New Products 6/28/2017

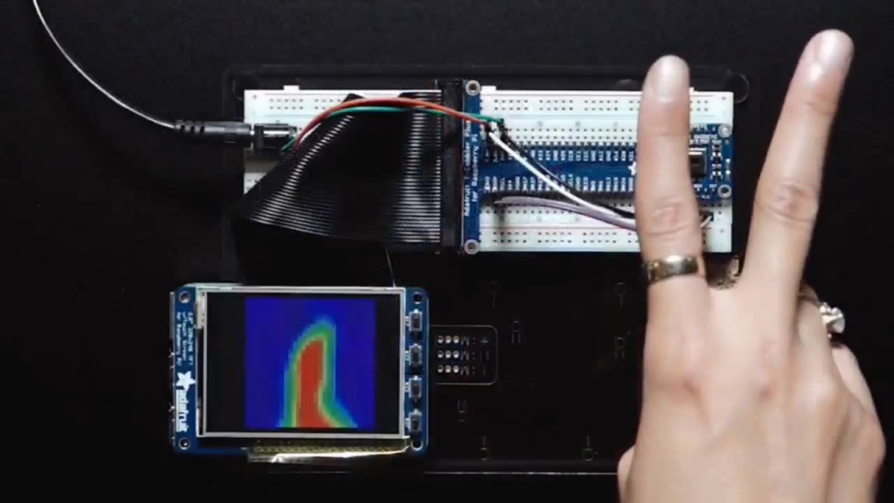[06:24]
reasonable amount so this is the um an 8x8 thermal array like basically mini camera so you can get like you know cameras in the shop that are like 200 pixels
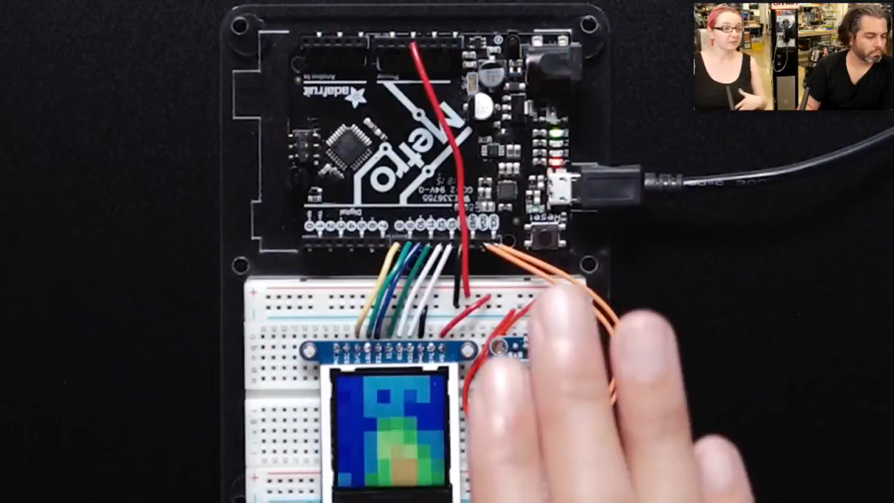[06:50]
this is it all works over i squared c so it's very easy to add to any microcontroller or microcomputer project and we have example code for both arduino compatibles and raspberry pi
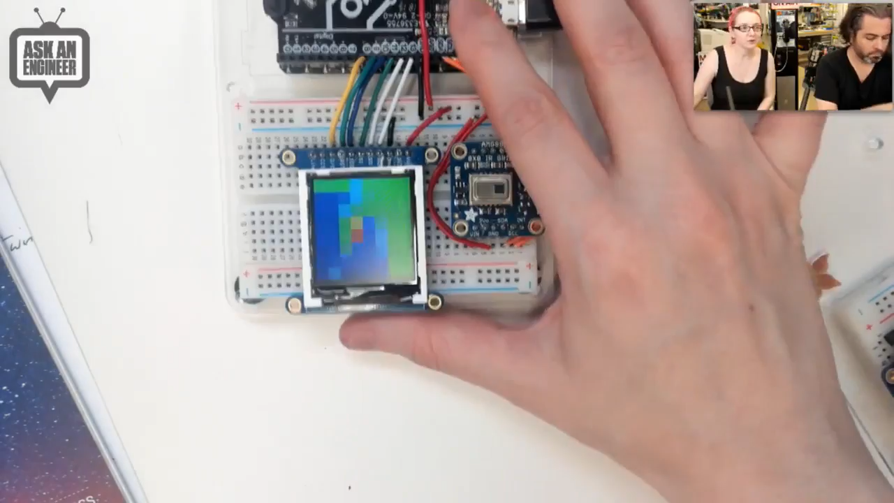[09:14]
arduino and you get um eight by eight grid uh it's pretty good if you're willing to use a raspberry pi or actually probably a more powerful
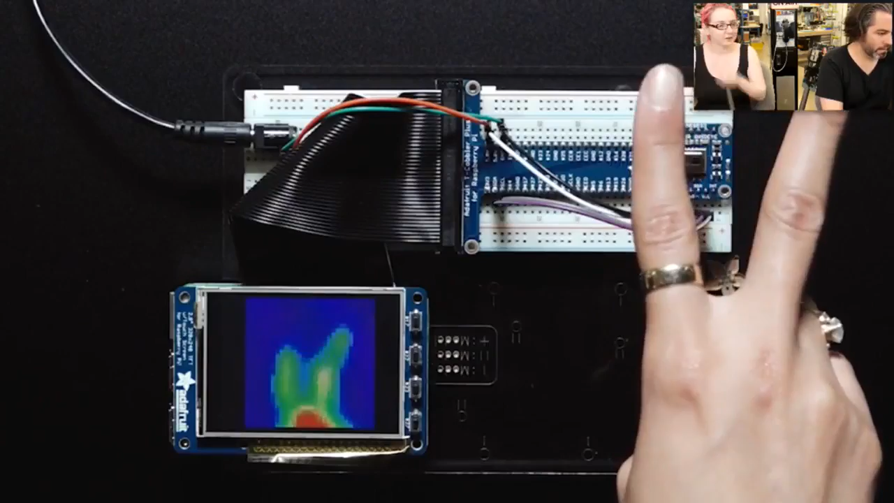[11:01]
for those who use wire cast if you unplug a secondary monitor you don't do that locked out of wire cast yeah i was like okay unplug this yeah sure um so what's neat about this is um with a raspberry pi you can use the um filtering capabilities that are built into python using scipy to do uh uh uh bicubic